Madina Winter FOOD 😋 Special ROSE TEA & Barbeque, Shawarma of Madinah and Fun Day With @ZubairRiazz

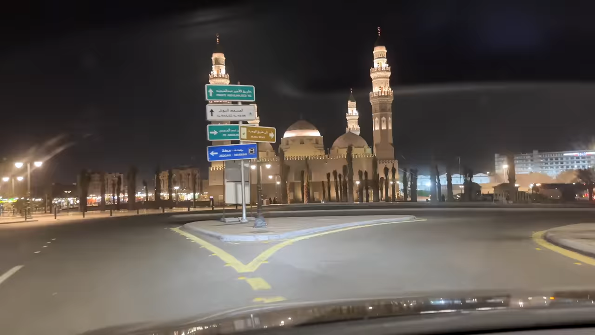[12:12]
چلیں جی ابھی ہم لوگ دیکھیں یہاں پر آگے ہیں